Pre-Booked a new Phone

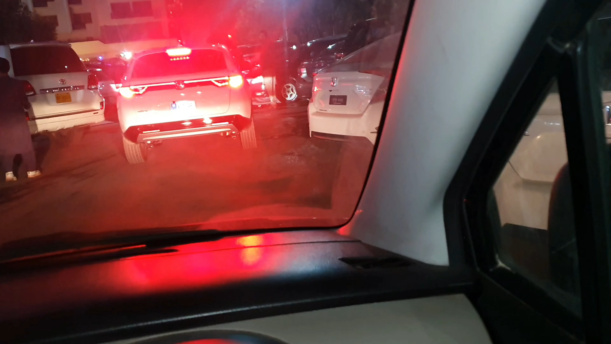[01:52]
جگہ نہیں ہے گاڑی پار کرنے کی یہاں پر جگہ نہیں ہے تو ویکنڈ ہے اس وجہ سے رش بہت زیادہ ہے ہم نے یہاں جوس لینڈ پہ جانا ہے